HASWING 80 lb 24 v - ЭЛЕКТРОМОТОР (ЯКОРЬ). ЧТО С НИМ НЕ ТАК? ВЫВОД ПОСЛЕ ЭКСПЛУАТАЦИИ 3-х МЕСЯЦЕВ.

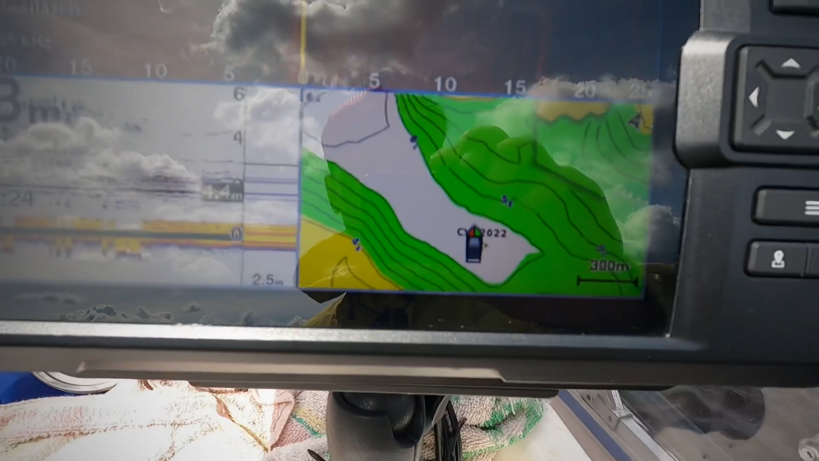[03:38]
назад минут 20 назад и вот она так и стоит якорь
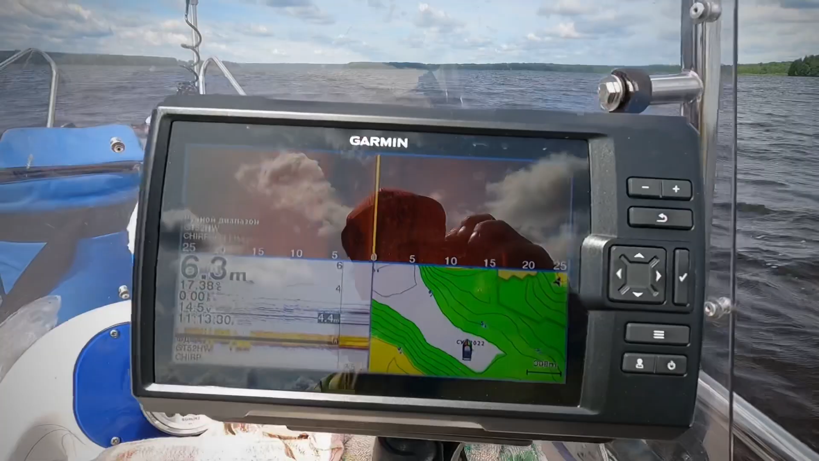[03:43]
On screen: depth 6.3 m
работает отлично видно что волна вот сейчас на якорь стоит держит
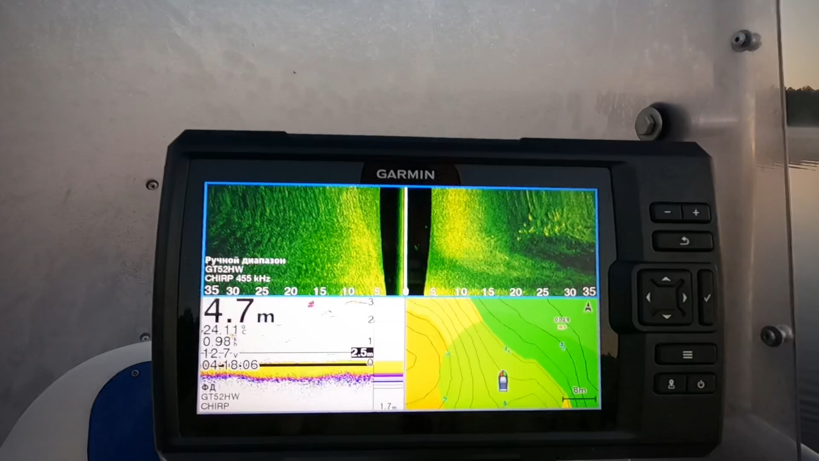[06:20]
On screen: depth 4.7 m
так вот я вижу тут есть какое-то скопление рыба как раз у меня здесь .
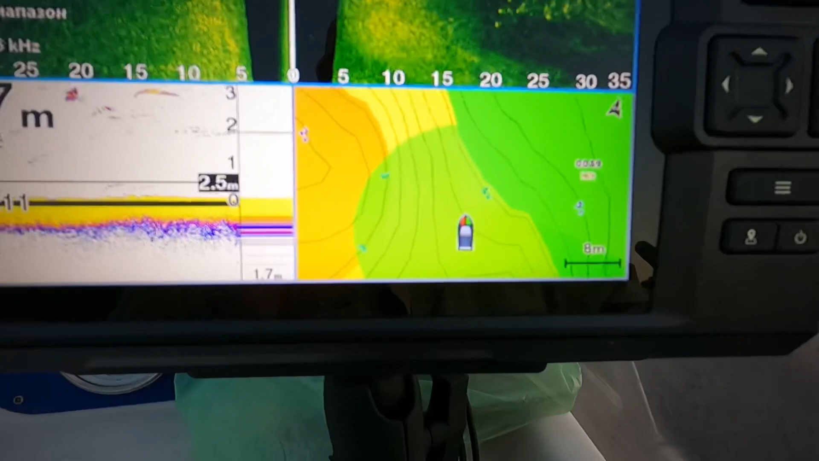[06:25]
стоит опять на этом месте да вот она есть я
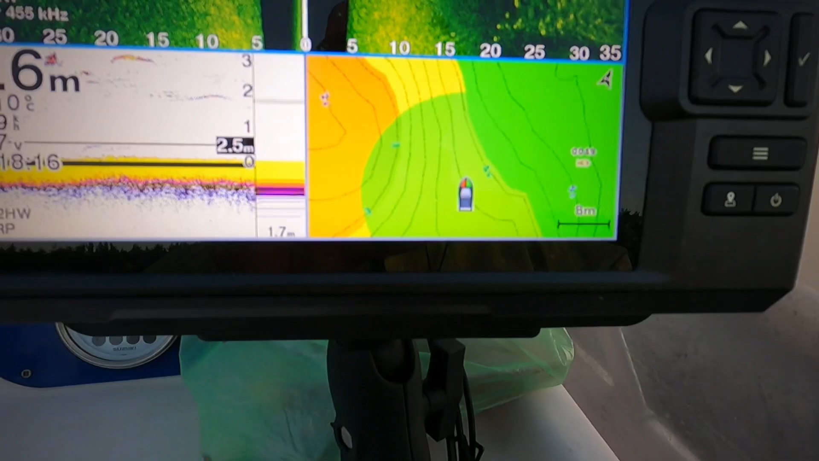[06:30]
думаю что мы здесь с правой стороны мы здесь и половина
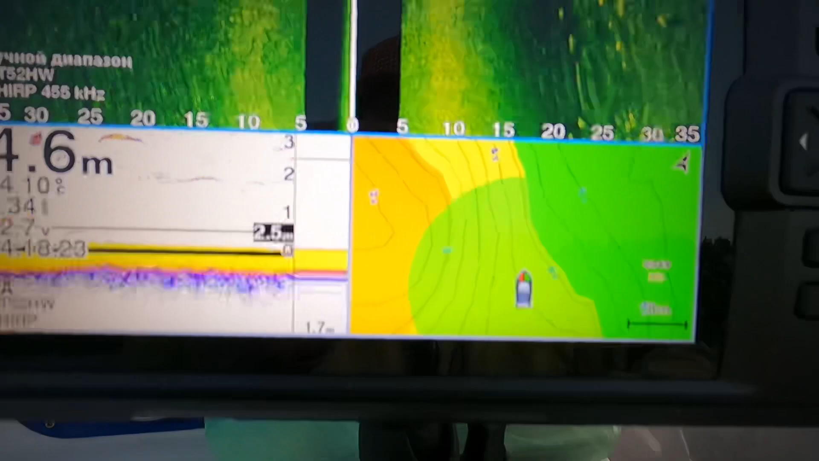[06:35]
тут скорее всего рыба и довольно
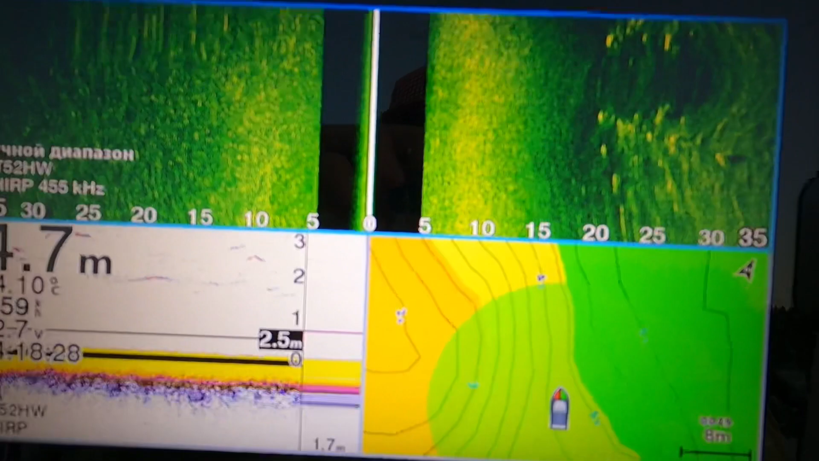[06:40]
таки много и я да справа все нажимаю на якорь вот сейчас встанет
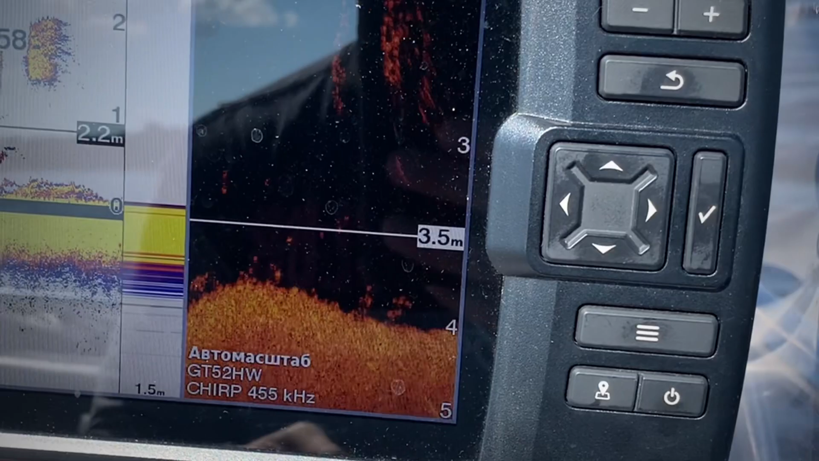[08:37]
чуть помедленнее сейчас поеду чтобы посмотреть по рыбе
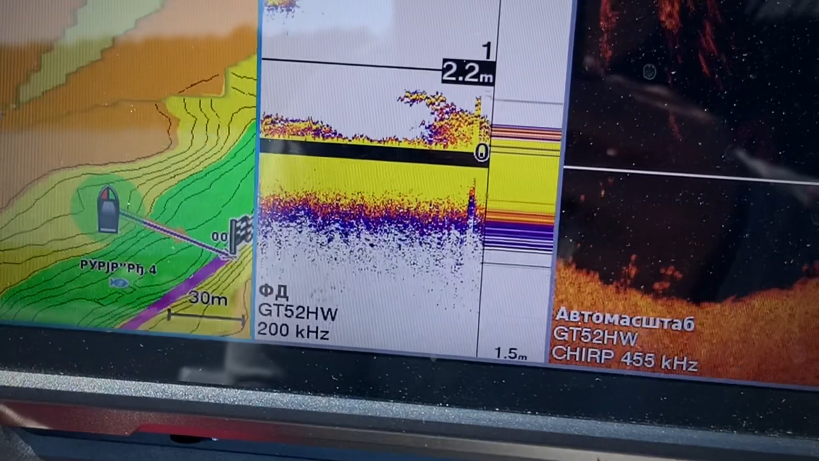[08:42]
стоит
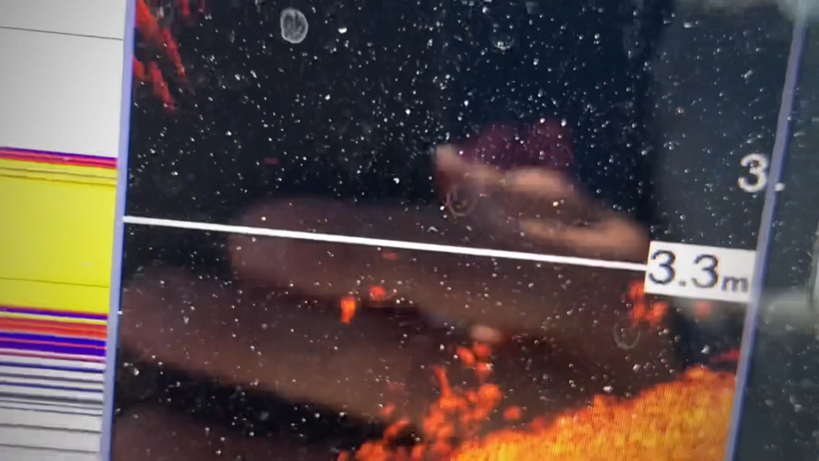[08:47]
да неплохие такие вот она прямо на свале стоит сколько много